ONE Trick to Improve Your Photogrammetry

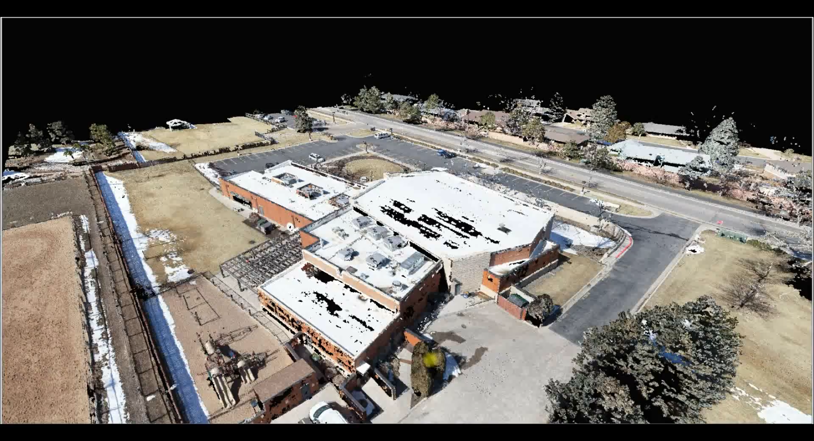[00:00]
How do you take a point cloud that looks like this one, it's full of holes, it's overexposed, you would never want to hand it over to a client, and turn it into this.
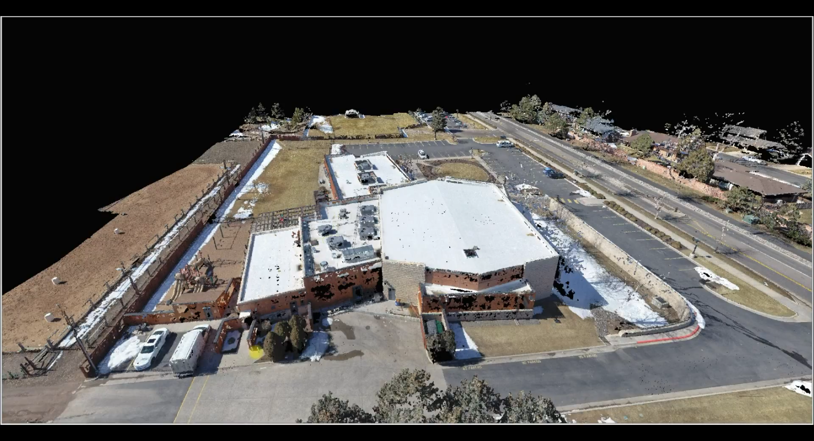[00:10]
Holes are gone, the colour is balanced so much better now. But how? For that same matter, this author image, atrocious, you wouldn't want it. How do you turn it into this one?
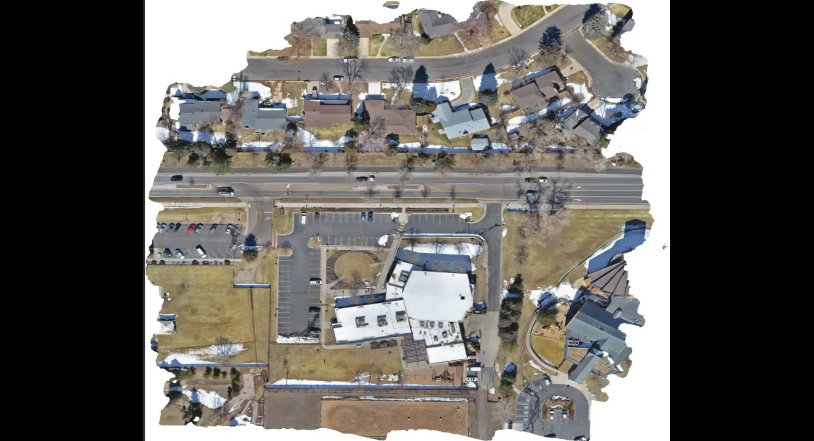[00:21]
You might say my images, they were too bright when I captured them.
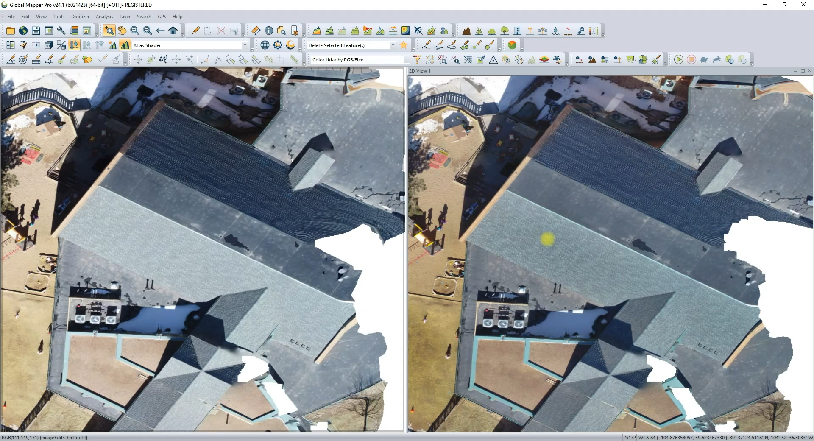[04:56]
Yes, on the left-hand side you can see some detail, but wouldn't you prefer the image on the right-hand side? There's just so much more to choose from. Zooming into this road, can you actually compare the difference on the left-hand side to the right-hand side?
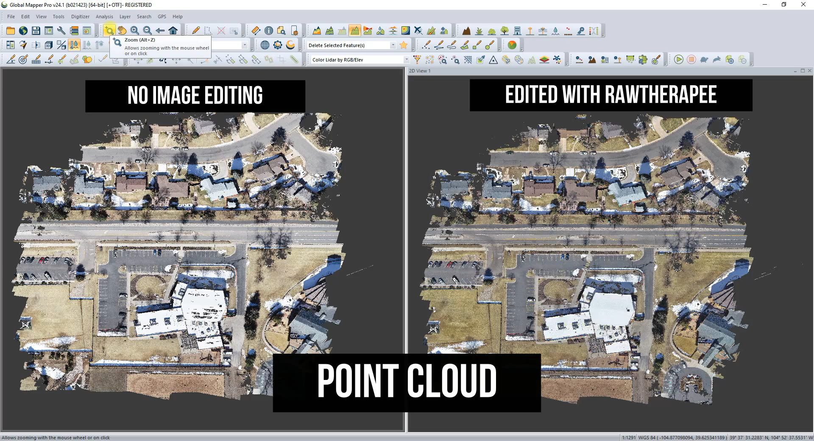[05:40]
Let's compare the point cloud because this is really getting into the nitty-gritty. As we zoom in on this roof, it's shocking the result we've got on the left-hand side. But look at that dramatic improvement on the right-hand side just because we edited our images.
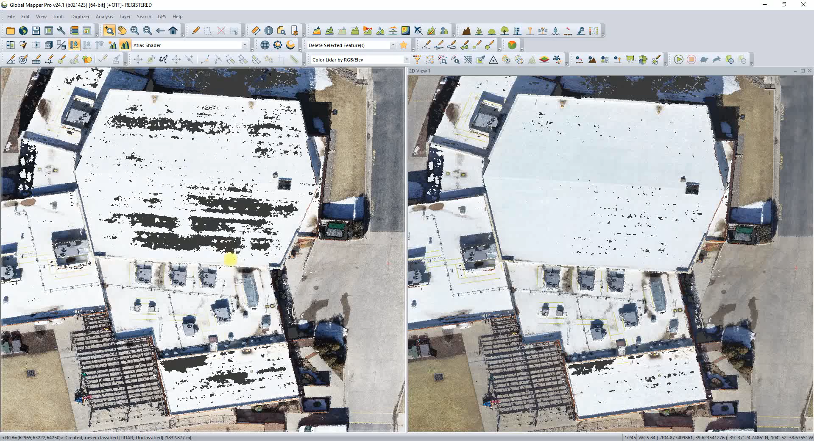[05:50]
It's astonishing. But this is the crux of the matter. We're going to draw a cross-section now and compare the two data sets alongside each other.
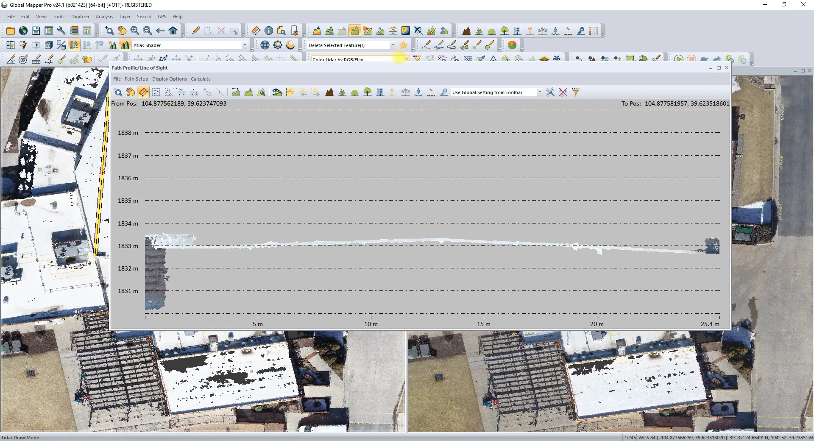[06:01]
On the left-hand side, the red unedited. And on the right-hand side, the blue edited.